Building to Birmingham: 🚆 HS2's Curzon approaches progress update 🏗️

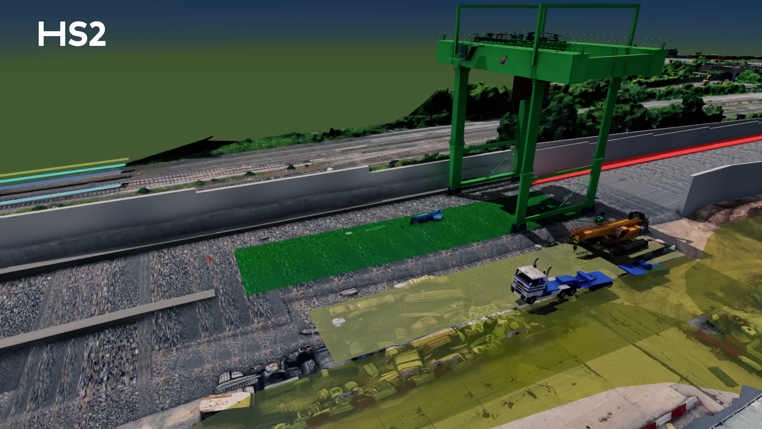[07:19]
Looking ahead we're now preparing to install a gantry crane, a vital piece of machinery that will support the construction of the viaduct deck.